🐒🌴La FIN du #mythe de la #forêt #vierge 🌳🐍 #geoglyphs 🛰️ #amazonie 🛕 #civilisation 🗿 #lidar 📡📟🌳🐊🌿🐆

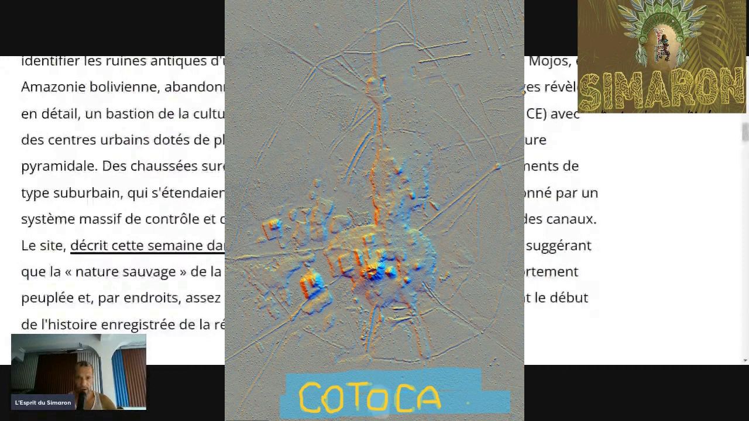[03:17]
et d'une architecture pyramidale des chaussées surélevées
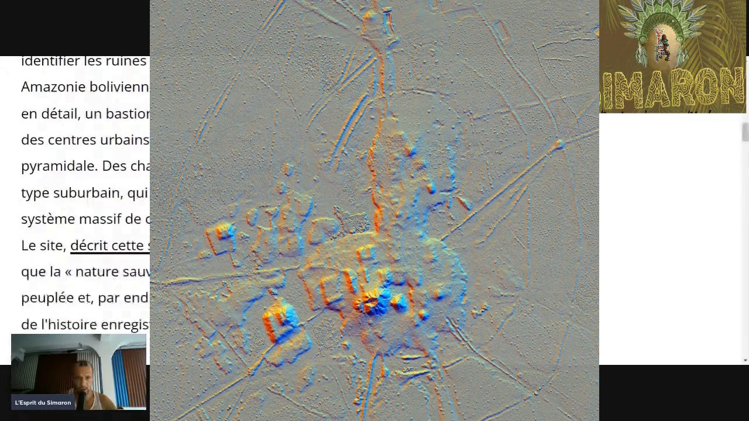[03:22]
relier une constellation d'établissements de type sururbain qui
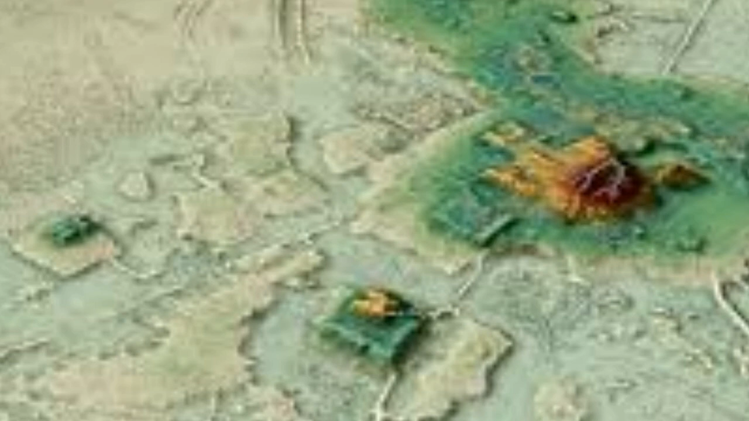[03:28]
s'étendait sur des kilomètres à travers un paysage façonné par un
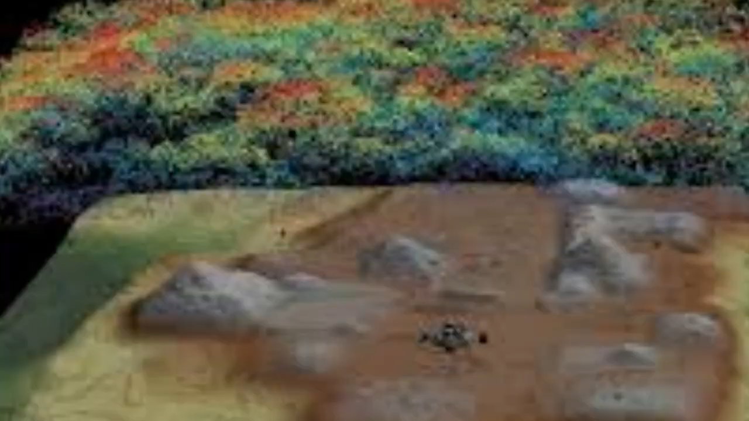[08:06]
de faisceau infrarouge des centaines de milliers par seconde
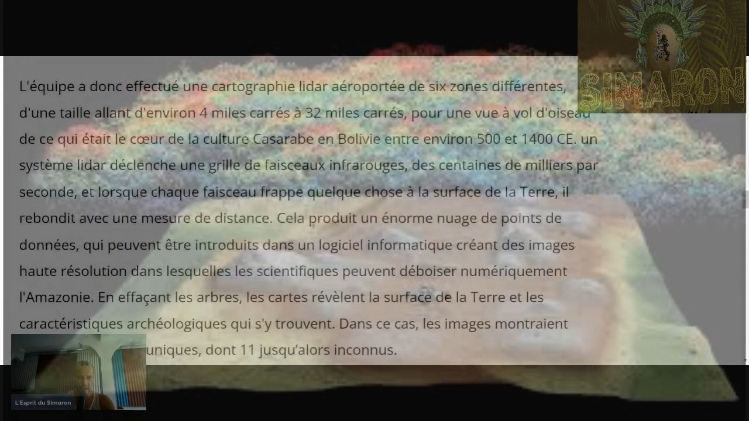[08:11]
et lorsque chaque faisceau frappe quelque chose à la surface de la terre
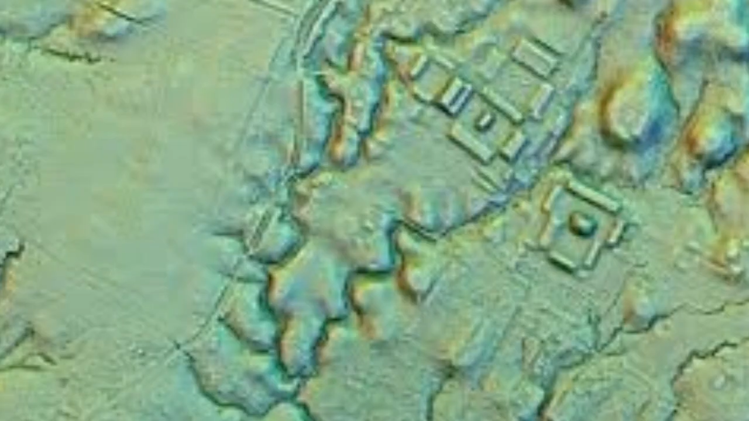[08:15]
il
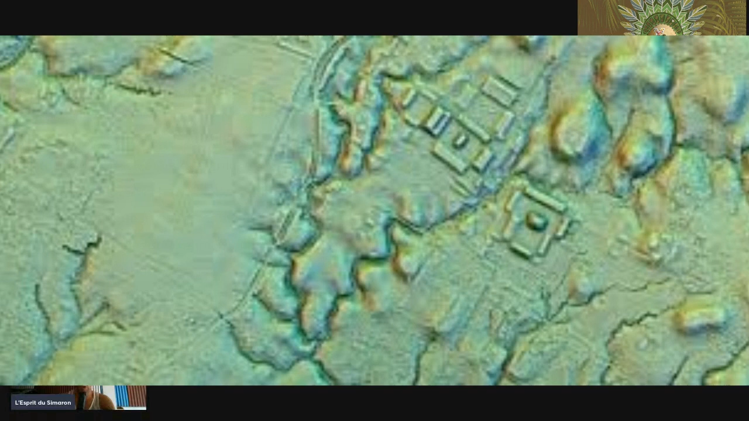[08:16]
rebondit avec une mesure de distance cela produit un énorme nuage
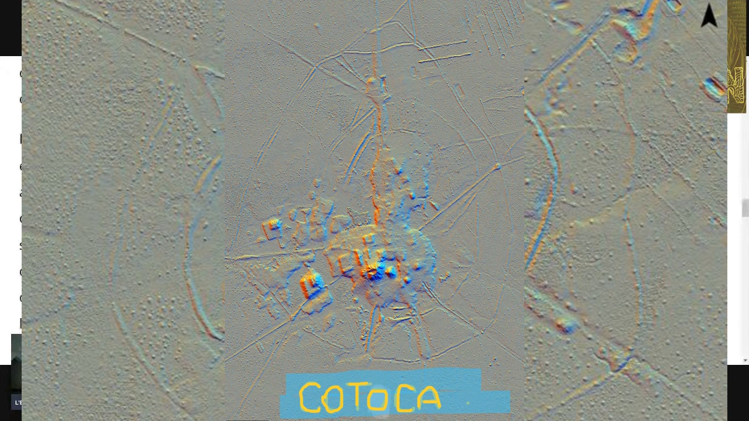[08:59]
existence était déjà connue mais les nouvelles cartes détaillées leur complexité archéologique
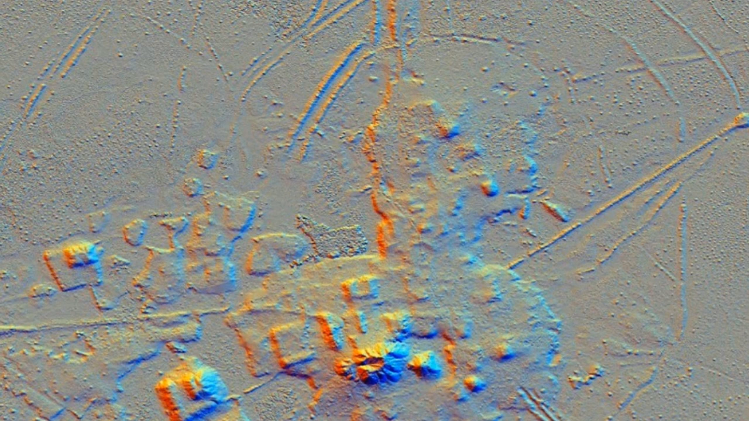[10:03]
les rayons du nord et s'étendent sur plusieurs
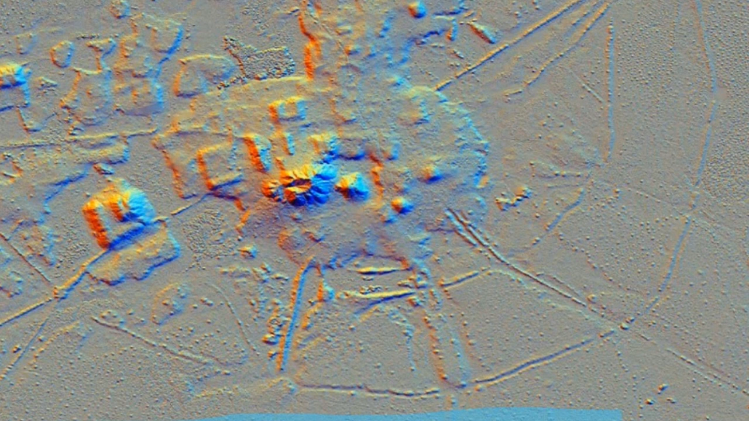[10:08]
kilomètres ceci relie les établissements sururbains